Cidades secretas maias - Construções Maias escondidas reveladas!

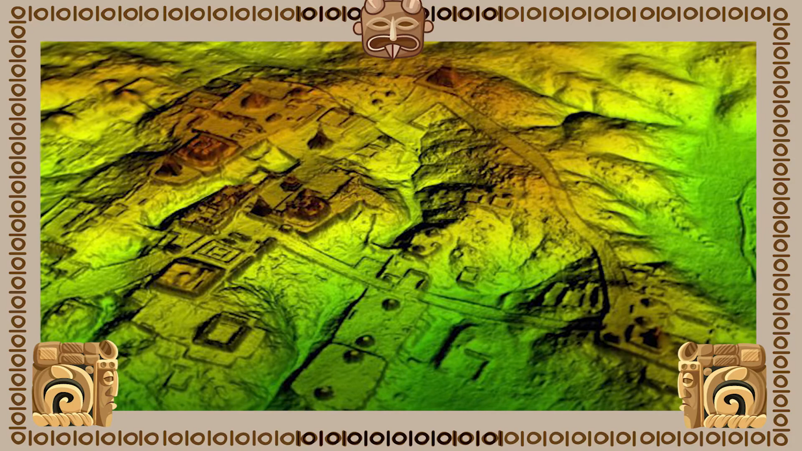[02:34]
como casas, palácios e estradas que ligavam diferentes vilas e cidades, indicando um sofisticado desenvolvimento cultural e comercial.